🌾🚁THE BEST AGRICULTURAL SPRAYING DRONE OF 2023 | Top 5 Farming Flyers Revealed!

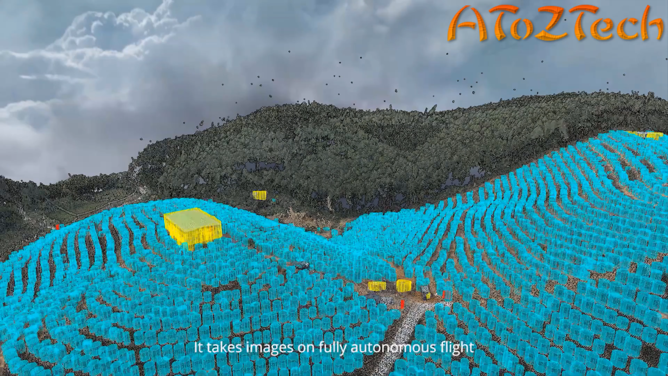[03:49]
flight for field boundary recognition tree identification mapping and 3d